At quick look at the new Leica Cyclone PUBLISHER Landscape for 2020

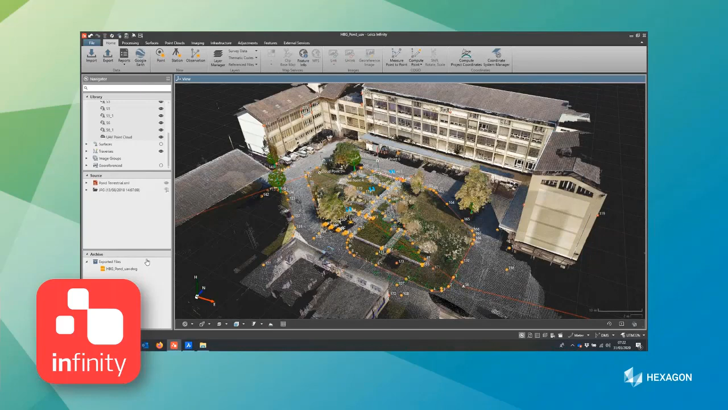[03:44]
So where you've got GPS, you've got total station data, maybe you've got UAV data with the ABOT. You can do all your post-processing with Infinity. And what we've added in the last release now, because obviously this supports point clouds from maybe the MS60 multistation. Maybe you've created point clouds from your UAV data.
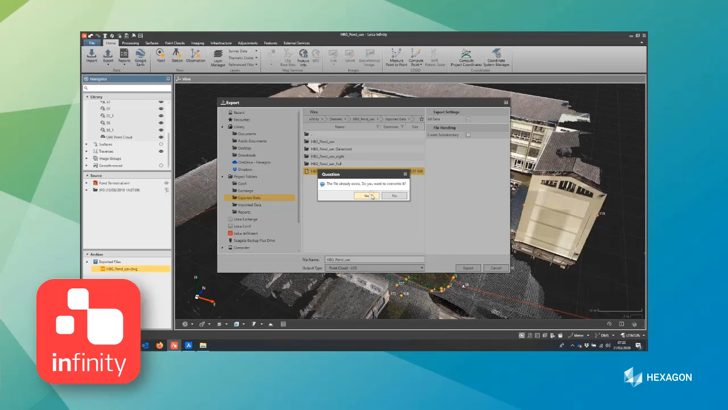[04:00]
That data can now be exported using the publisher license from Infinity. And that data can then be used in exactly the same way as the LGS data published from anywhere else.
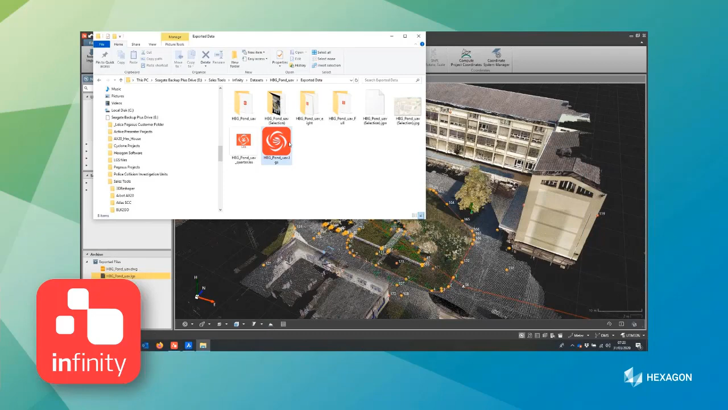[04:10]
This becomes a universal file type for Leica Geosystems that can be utilized across
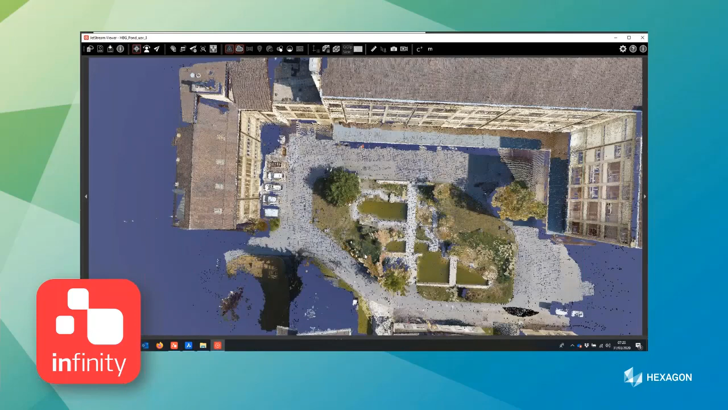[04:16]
our suite of products and different parts of our business as well.
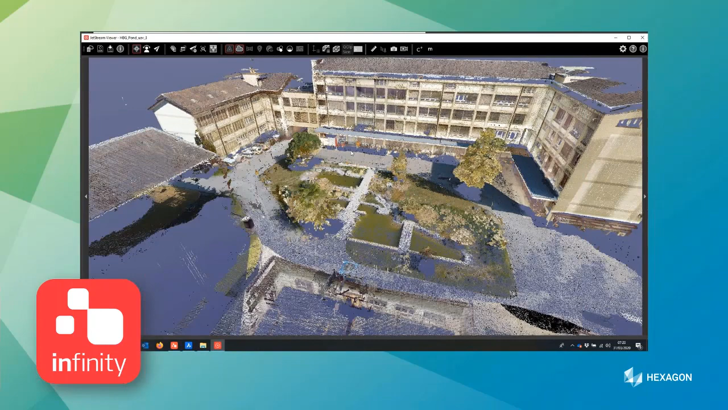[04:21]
So here you can see the point cloud loaded up in Jetstream Viewer, and then that same LGS file opened up directly, in this instance, in BricsCAD Ultimate. So this is really just to highlight the fact that the interconnectedness between all the different elements of the Leica Geosystems suites. So if you have Infinity, you have an up-to-date version, and you want to get access to publishing LGS files out to be consumed elsewhere, contact us.
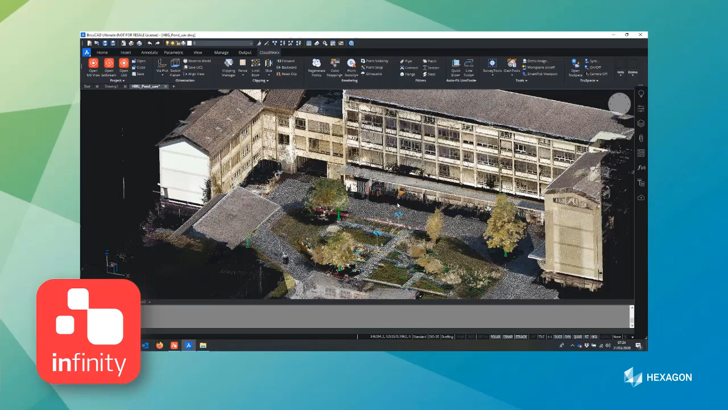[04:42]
And you'll need a publisher license in conjunction to be able to do that. But I think that's a really good step forward.